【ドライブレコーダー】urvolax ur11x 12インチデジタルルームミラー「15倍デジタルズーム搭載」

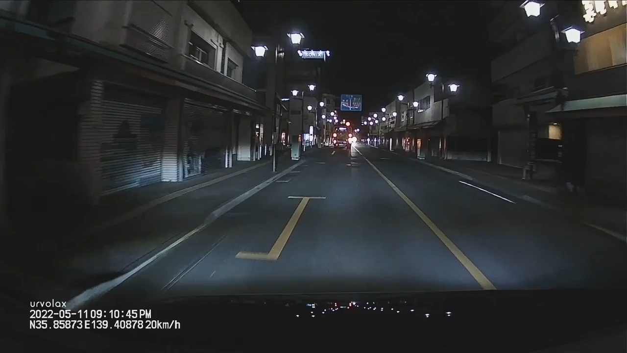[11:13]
先ほどご紹介した通りで、ソニーのイメージセンサー、IMX-307かつ、WDR機能が搭載されていますので、黒つぶれかつ、白光等も、補正されているのが、お分かりいただけると思います。それによって、ナンバープレートもしっかりと、見ることができるということで、証拠画像として、収録するには、
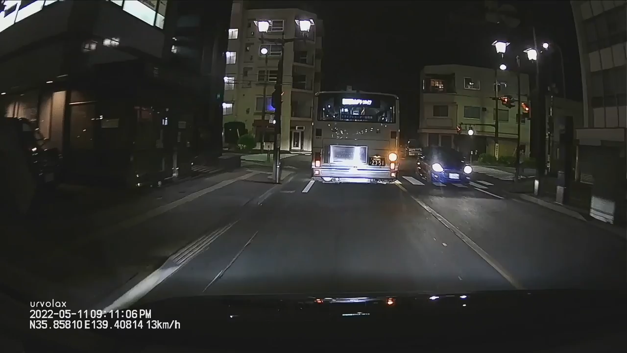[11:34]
十分な、解像度になっていると思います。